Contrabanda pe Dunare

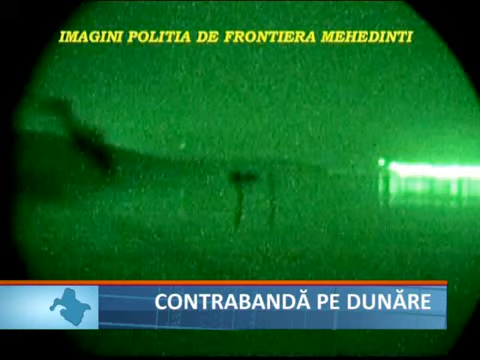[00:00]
Ambarcațiunea cu motor a fost observată de polițiștii de frontieră în timp ce se deplasa
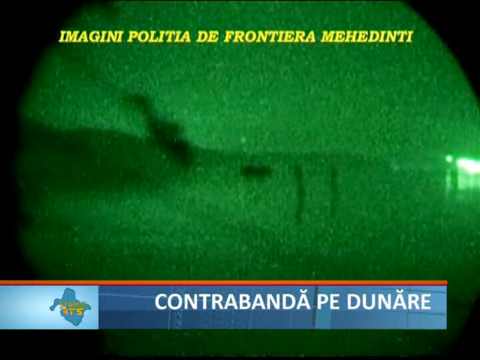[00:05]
de pe malul sârbesc al Dunării spre partea românească la adăpostul Întunericului.
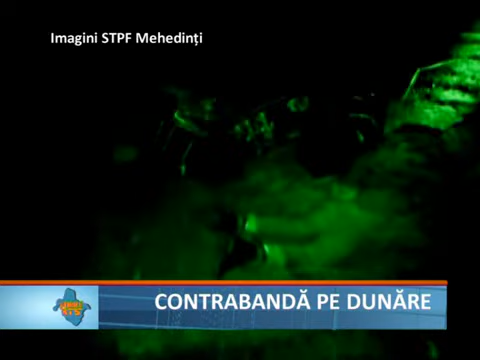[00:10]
Oamenii legii au întreprins o acțiune și au identificat trei persoane care se ascundeau în grădinile situate pe malul Dunării.